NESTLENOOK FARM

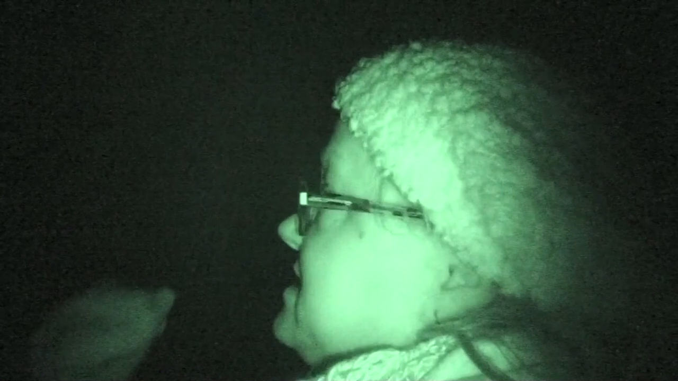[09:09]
But it is absolutely beautiful. I don't know if you can see that, babe. Look up there. Look at those lights in the trees. It's absolutely gorgeous.
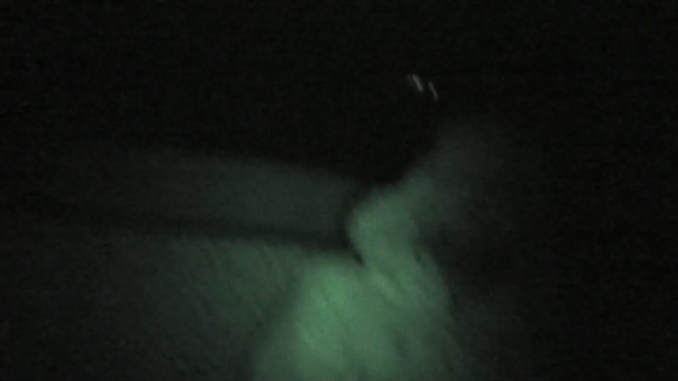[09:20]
Can't see them. I can see them, but I can't. Happy New Year to everybody out there. I hope you guys are enjoying your New Year's Eve just as much as we are, and we will see you guys all back at the house. I'll see you next year, right?